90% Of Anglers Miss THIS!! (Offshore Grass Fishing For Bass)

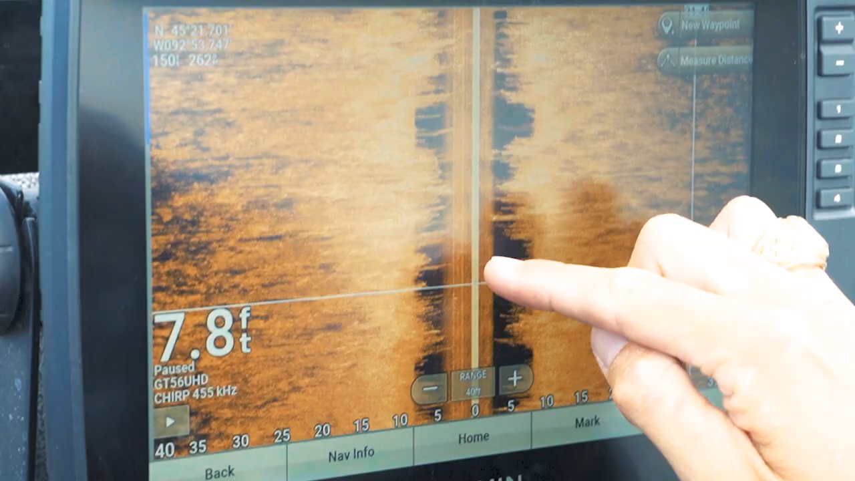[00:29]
On screen: depth 7.8 ft
your fish finders to locate offshore
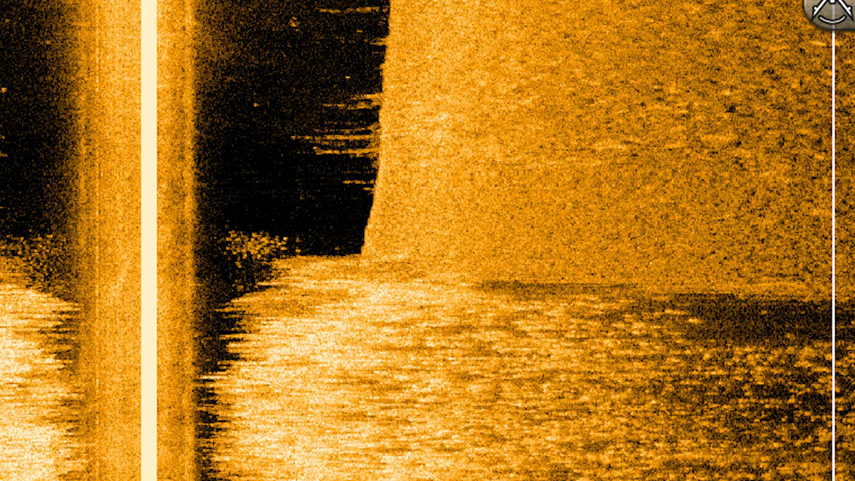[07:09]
goes from grass to edge to no grass oftentimes
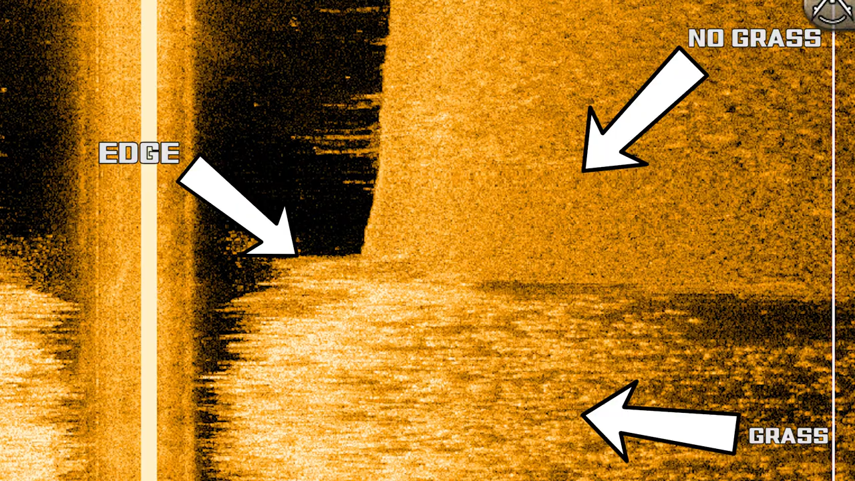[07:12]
it just starts to thin out it
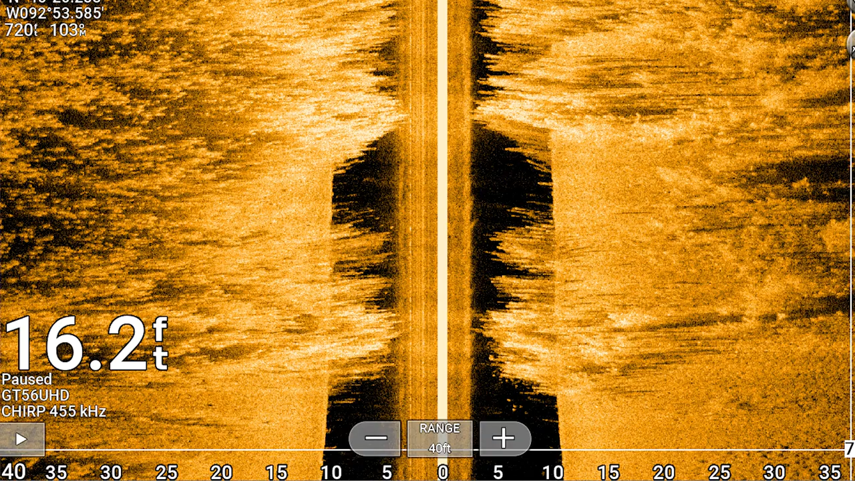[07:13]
On screen: depth 16.2 ft
scatters it goes from a lot of grass to a little bit less grass you just want to find whatever the edge is of the grass in your body of water and really
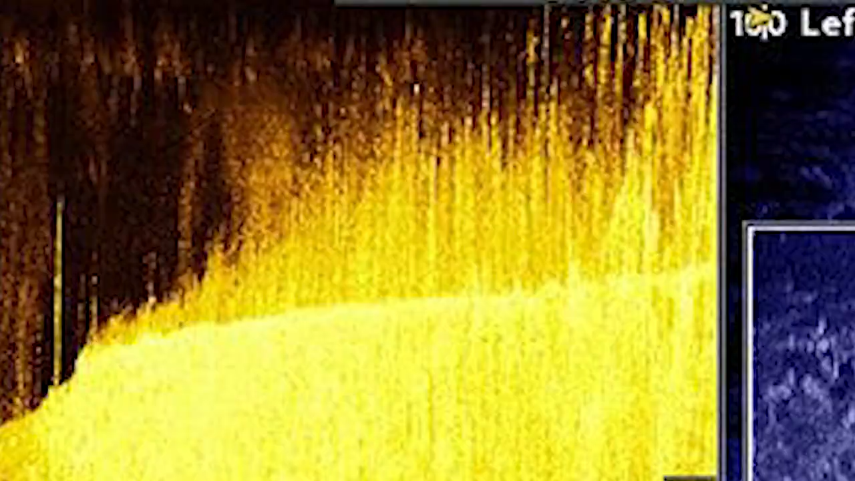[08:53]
an image of what grass looks like on down scan and here's an image of
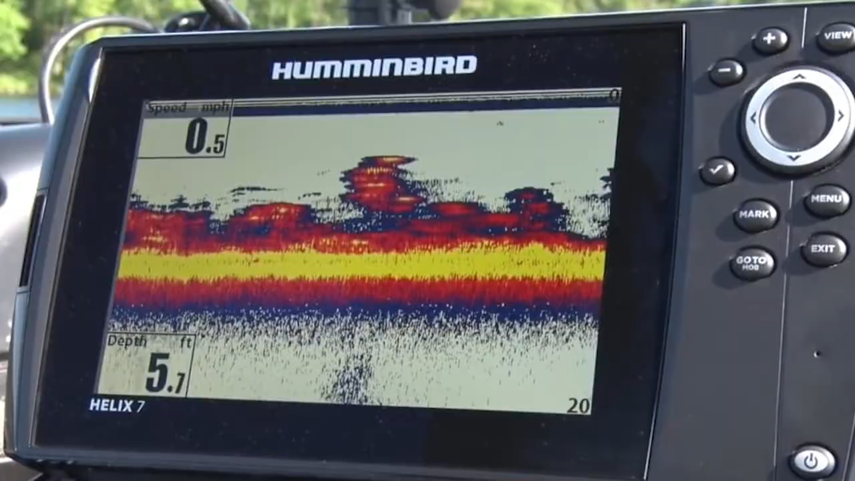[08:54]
On screen: depth 5.7 ft, speed 0.5 mph
traditional 2d sonar so i do switch to those occasionally to see what kind of grass i'm dealing with and if it's really thick or really stringy but most of
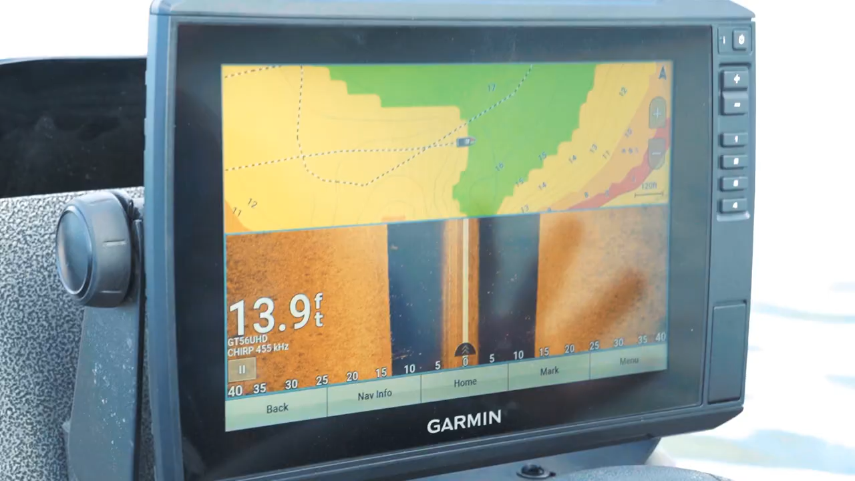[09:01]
On screen: depth 13.9 ft
the time this is my setup
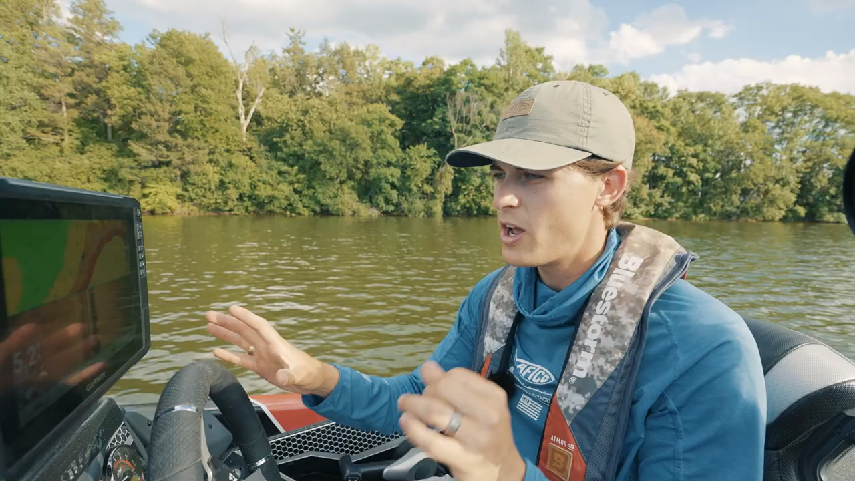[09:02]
now what you see on the screen here is what grass looks
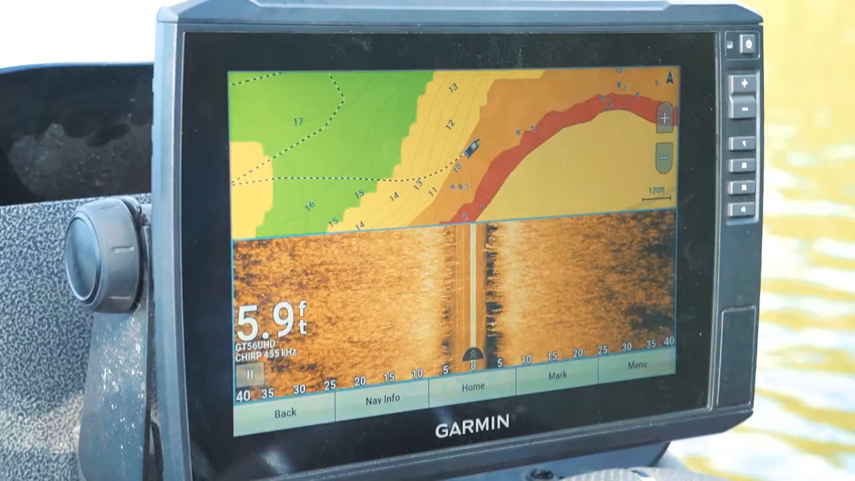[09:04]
On screen: depth 5.9 ft
like on side scan with of course a little bit of that grass in the water column right underneath the boat i'm going to scroll backwards here and
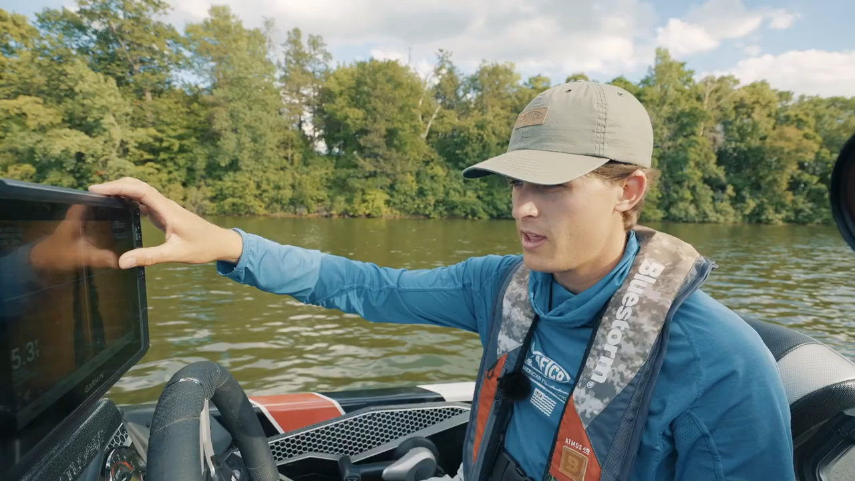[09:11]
take a screenshot so you guys can see that but
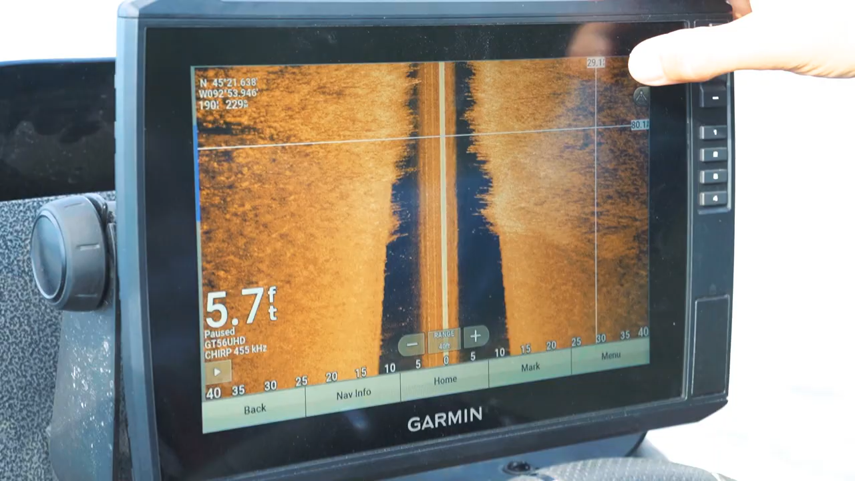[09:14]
On screen: depth 5.7 ft
this right here is what grass looks like on side scan i kind of describe it as like a cloud per se so you look left and right here on the left side upper left side you'll be able to tell this is where a grass
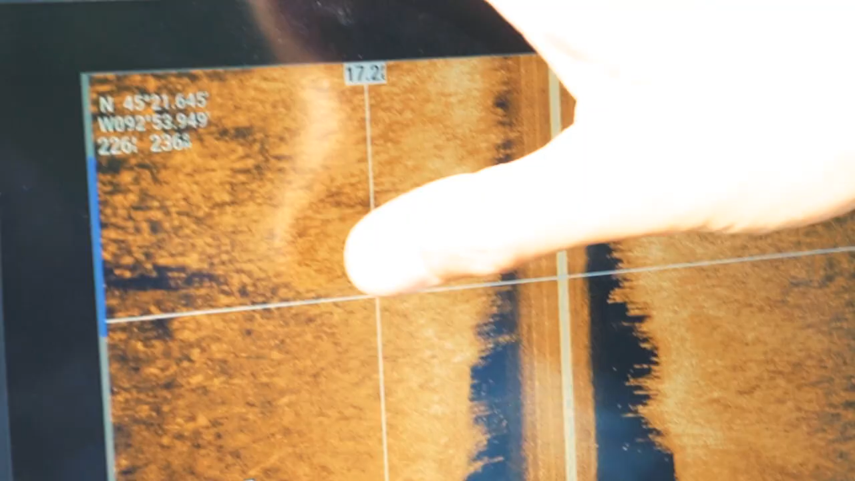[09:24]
edge is because you see an
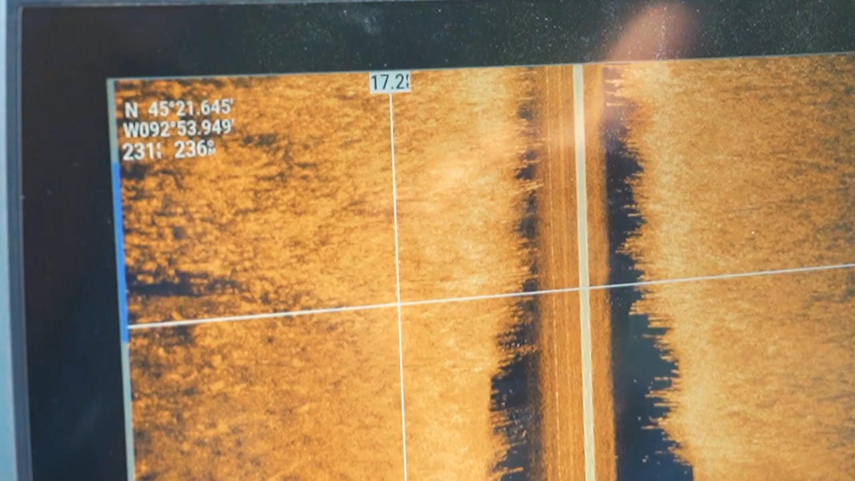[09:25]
actual shadow really you just want to look for good cloudy looking areas that kind of appear to have a stringy
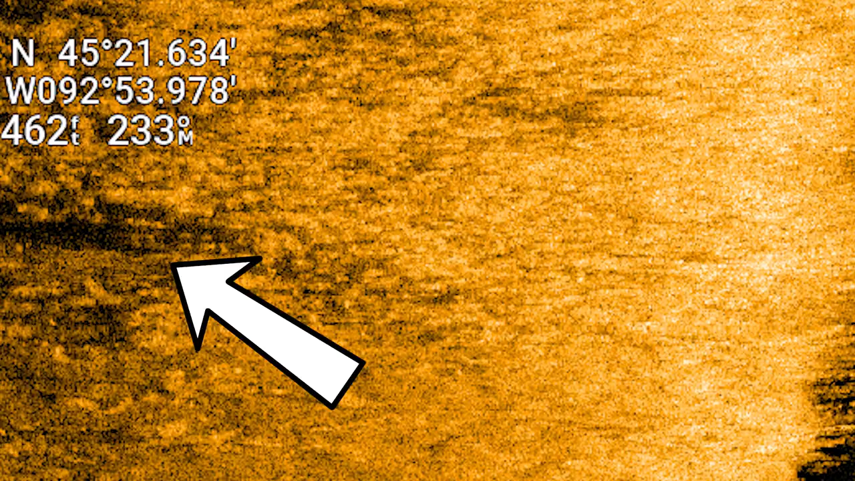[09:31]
look to them now since i'm graphing relatively shallow like i said off offshore grass fishing is really not that deep of water i'm going to do two things to my graph first